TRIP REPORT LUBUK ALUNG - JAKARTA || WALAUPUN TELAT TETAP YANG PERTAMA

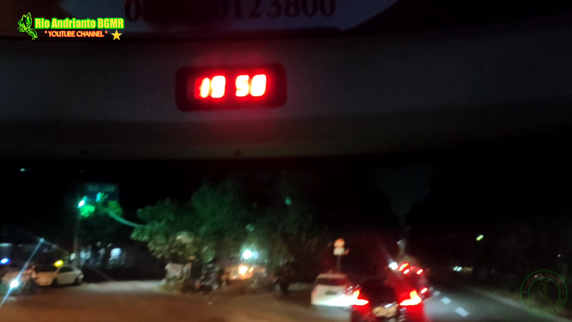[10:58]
Tiba di terminal Polres Pelawat Tangerang pukul 19.58 WIB
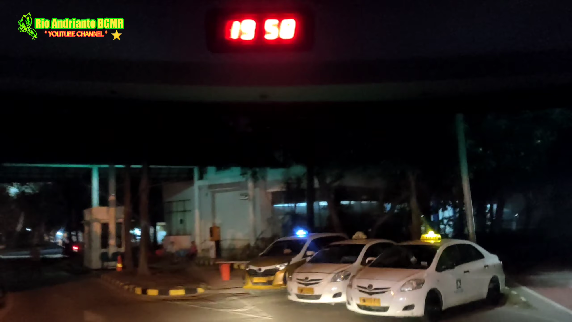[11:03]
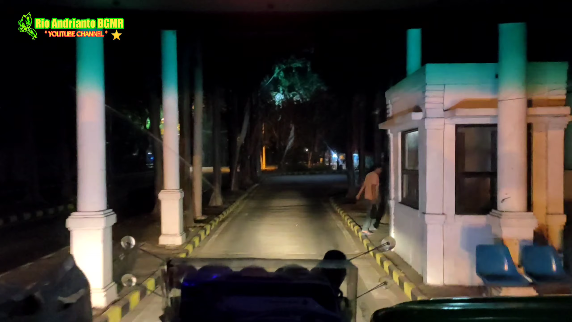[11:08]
untuk menurunkan beberapa orang penumpang di sini.
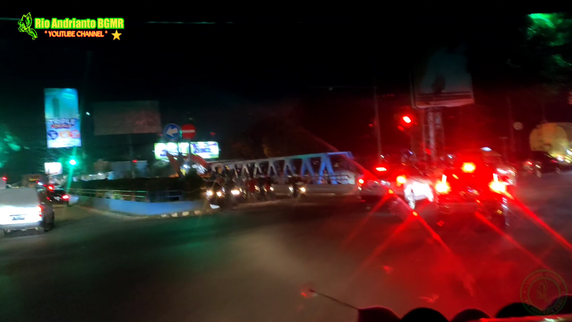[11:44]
karena ada juga penumpang yang turun di terminal sana.
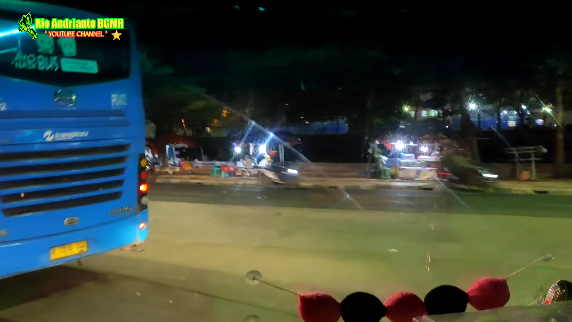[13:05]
Selesai menurunkan penumpang di Terminal Kalideres,
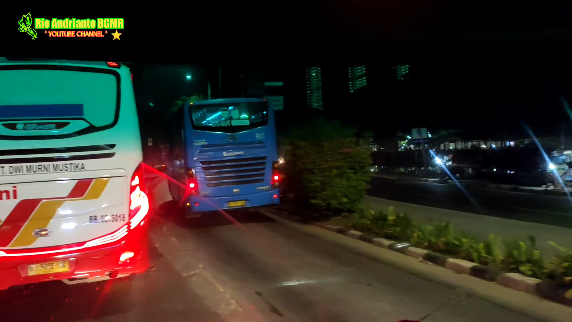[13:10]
bis melanjutkan perjalanan ke Terminal Kampung Rambutan pukul 21.21.
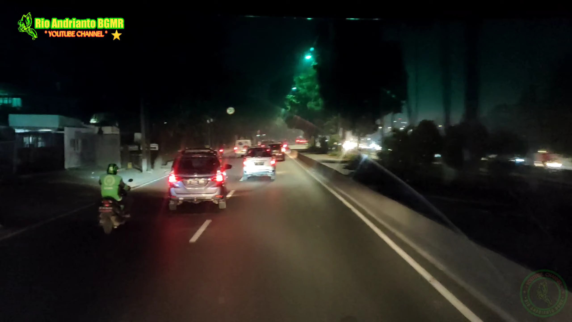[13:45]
Sekarang dia sudah berada di tol lingkar luar tujuan